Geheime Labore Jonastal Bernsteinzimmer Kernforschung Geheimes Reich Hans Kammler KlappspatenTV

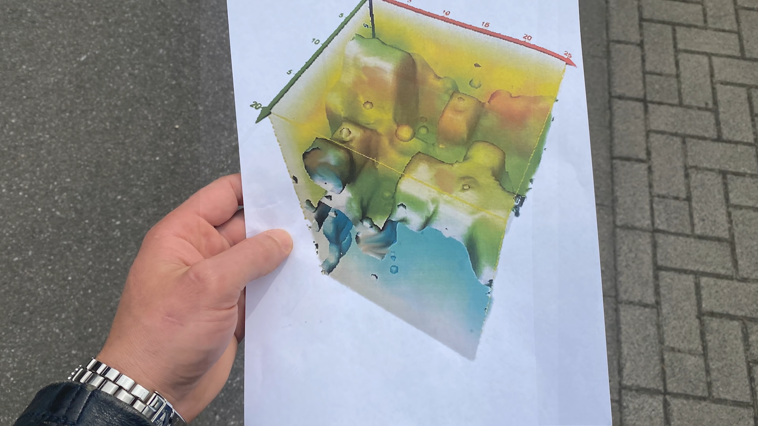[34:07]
Allerdings wurde mir versichert, dass es sich um einen Bereich der Ebernotte handelt.
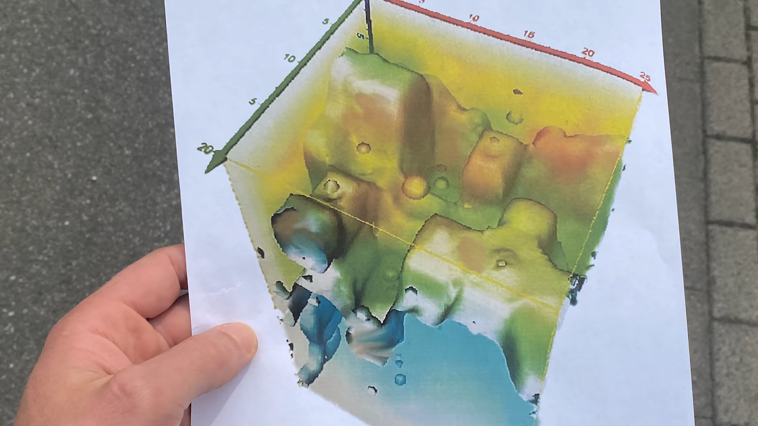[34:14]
Vertraut man auf die Echtheit der Aufnahme, dann sieht man eindeutig anthropogene Strukturen,
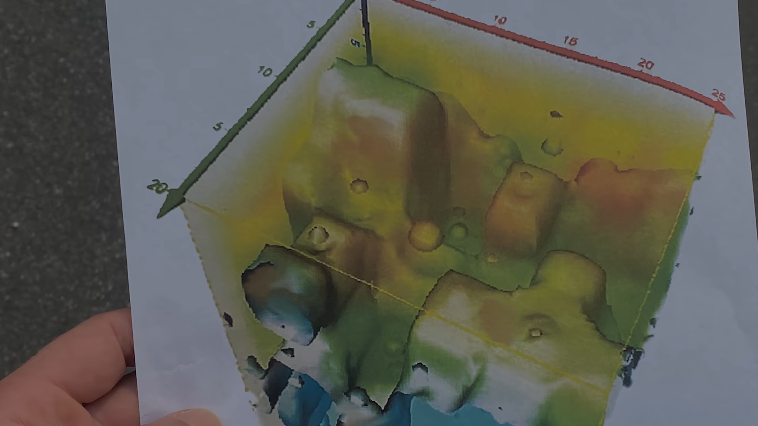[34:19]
die auf eine mehretagige Anlage mit Hallen und Stollen deuten.